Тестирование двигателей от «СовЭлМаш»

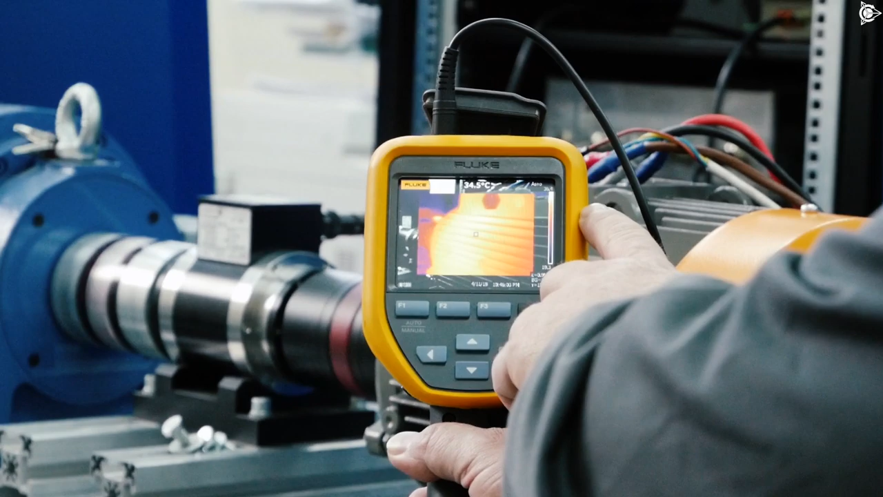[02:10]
Температура корпуса максимальная 36,4 градуса. 36,4 градуса.
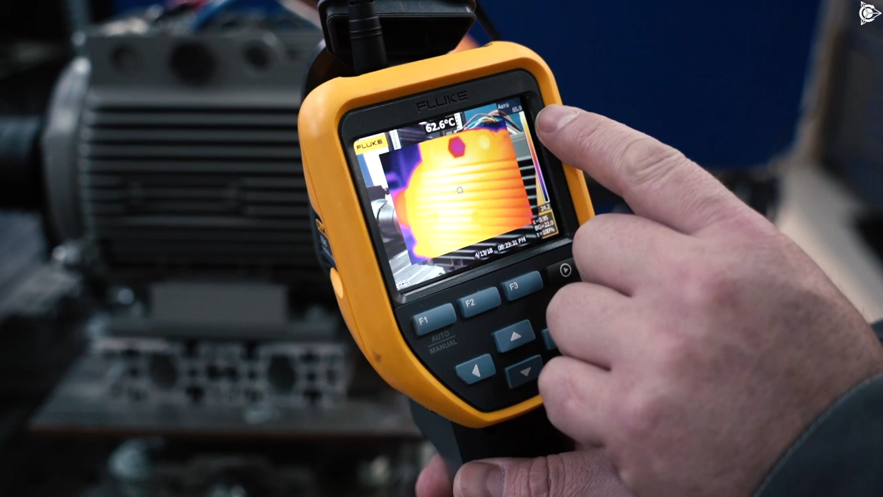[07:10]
On screen: spot 62.6°C
Максимальная температура корпуса 65 градусов, вот в этой точке показывает. В углу можно видеть.
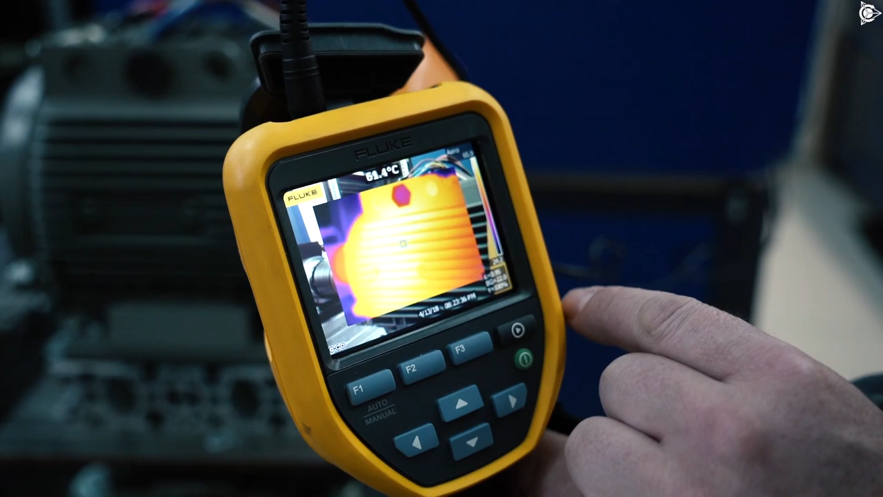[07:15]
В перекрестии, да, только в данном положении, где мы перекрестие направляем, он показывает.
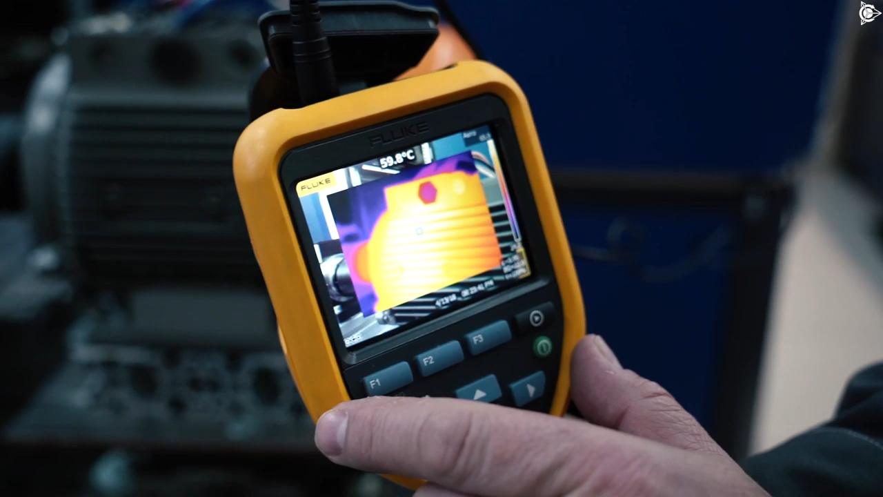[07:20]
А максимальная 65. Мотор работает на 3 киловаттах вместо 2,2 уже около 2 часов. А теперь переходим к циферкам.